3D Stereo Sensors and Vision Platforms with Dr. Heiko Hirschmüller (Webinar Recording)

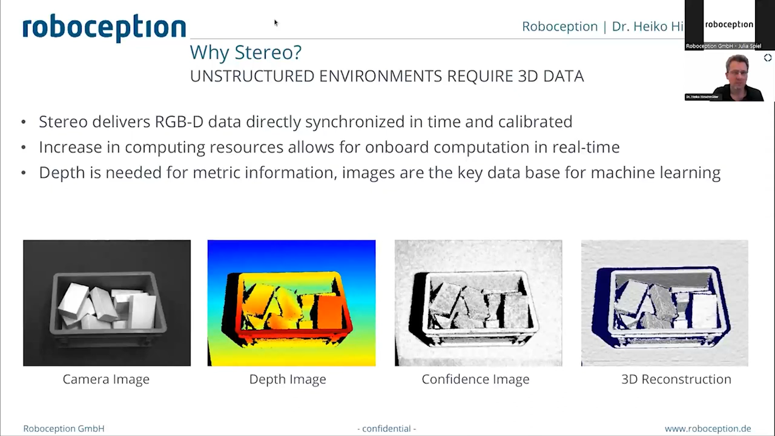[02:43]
So for example, for machine learning. And these two sources are then perfectly registered with stereo vision and given from basically one instance in time. At the heart of our software, there is an algorithm which is called semi-global matching.
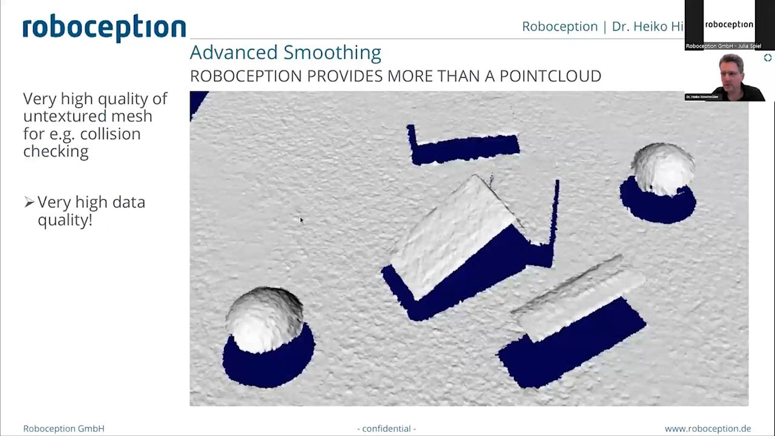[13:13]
That looks maybe a bit better. So that's basically a snapshot that
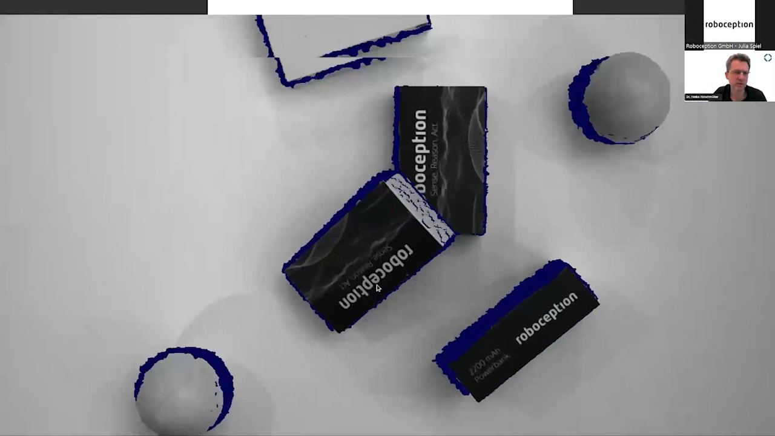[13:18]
I took yesterday from just some objects on a table.
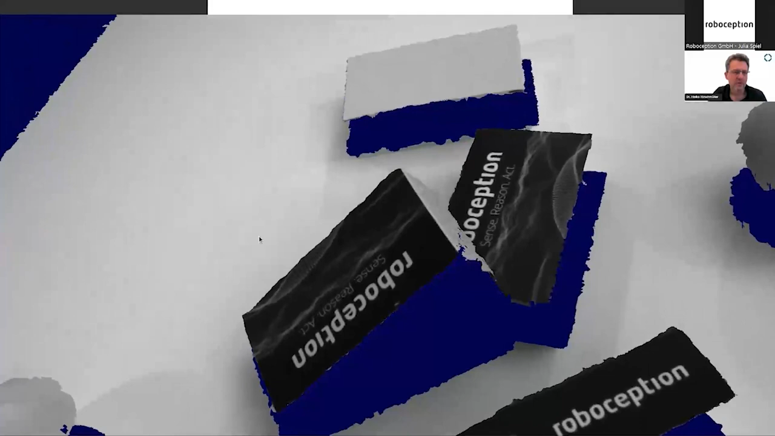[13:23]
So this is now textured. I can switch off the texture here. And what you have here is a pretty clean result where you do not see
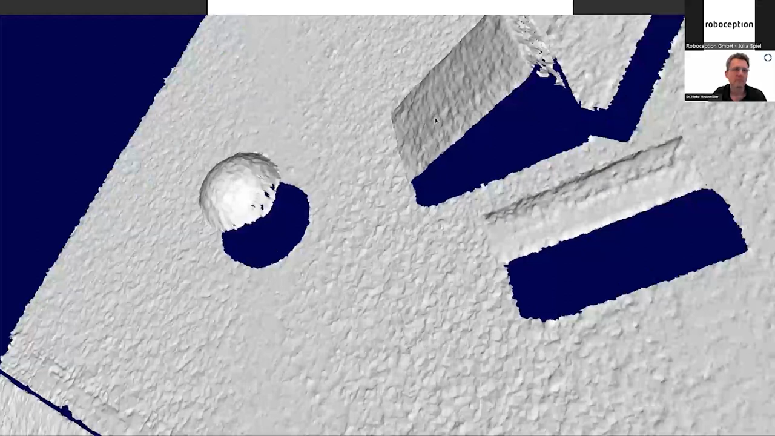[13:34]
any depth steps really on the also on the slanted surfaces. You do not see stepwise the disparities and so on.
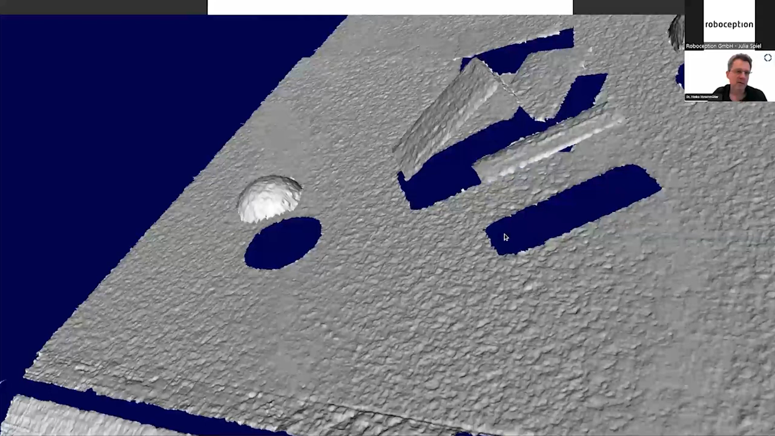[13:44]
And this is a shaded mesh. This is not a point cloud anymore. Normally, when you try to visualize raw stereo data, it looks very, very noisy.
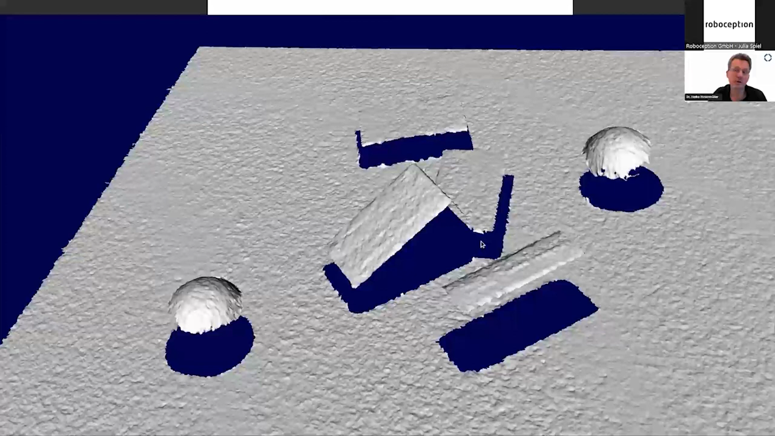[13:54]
But we can visualize it in this way because our data is really clean. Also, when you look at that from the side, let me just change the background color, then it's a little bit better visible.
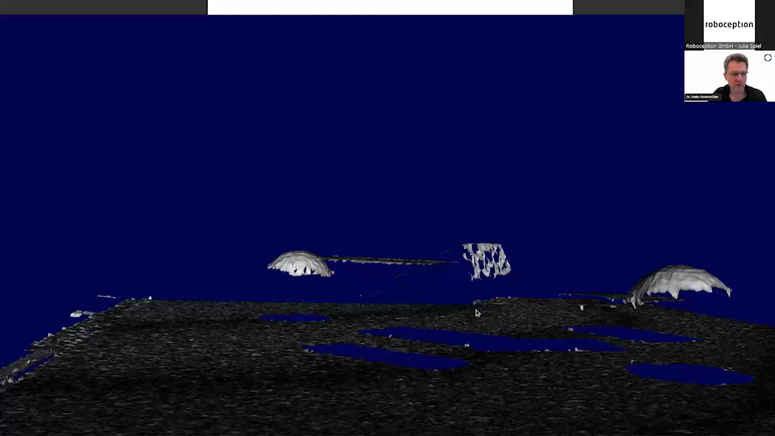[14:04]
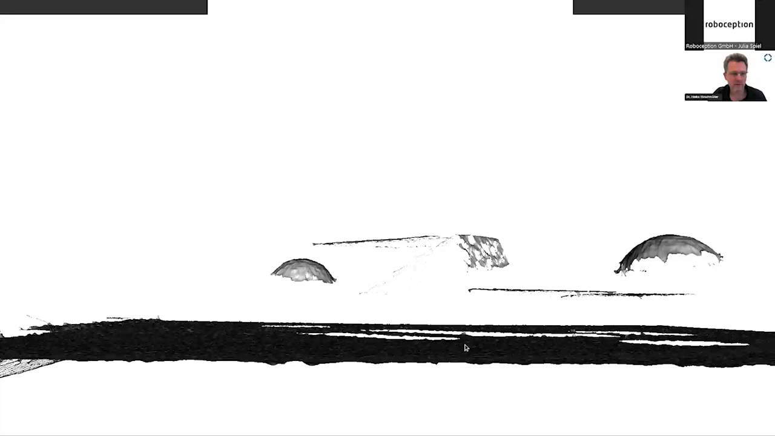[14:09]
When you look here at the table, from the side, you can see here almost no real bumps.
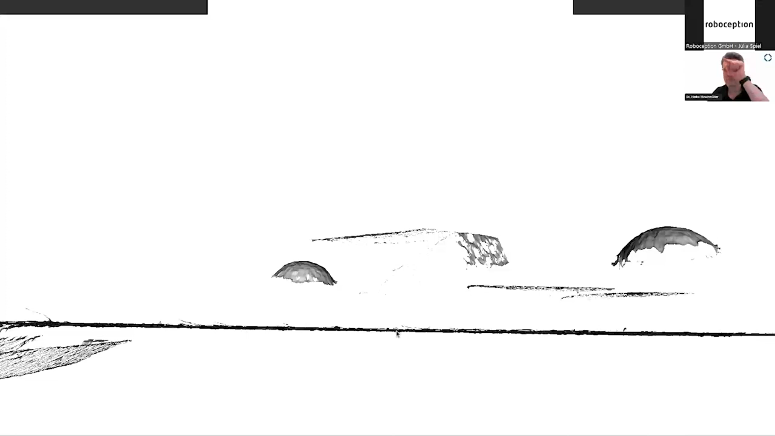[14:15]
The bumps that you see here, they are just from shading. So the shading in the mesh, it increases the impression that you have from the roughness.
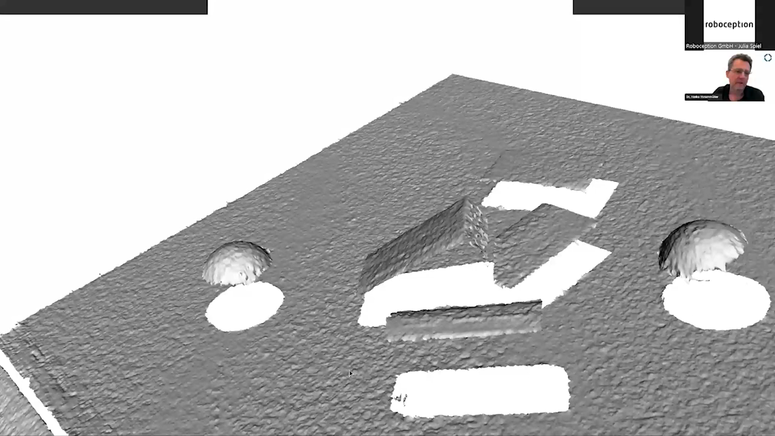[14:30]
But in total, I think these results are very, very clean actually.